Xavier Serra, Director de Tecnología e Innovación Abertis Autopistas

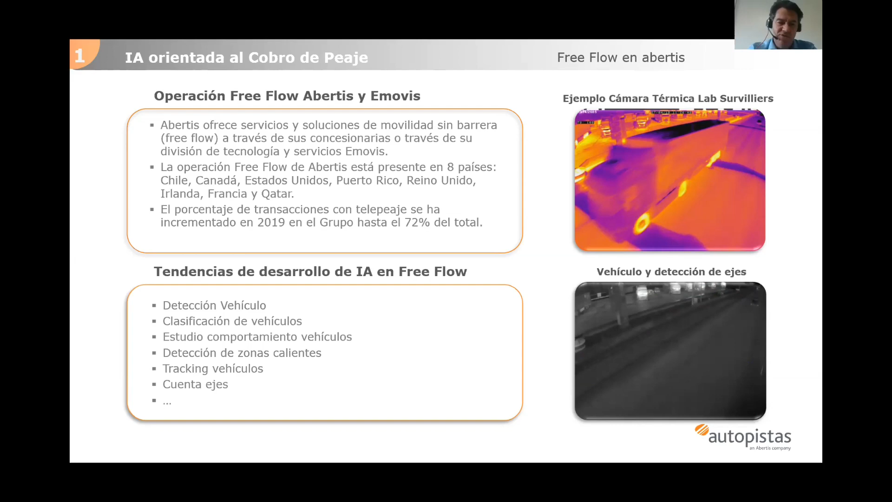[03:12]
A la derecha lo que tenéis es un ejemplo, pues de un pórtico en Francia donde hay pruebas con cámaras térmicas que puedes clasificar vehículos o como veis contar los ejes. Otro ejemplo, pues simplemente voy a decir aquí en España, obviamente como sabéis el peaje es con barreras a día de hoy,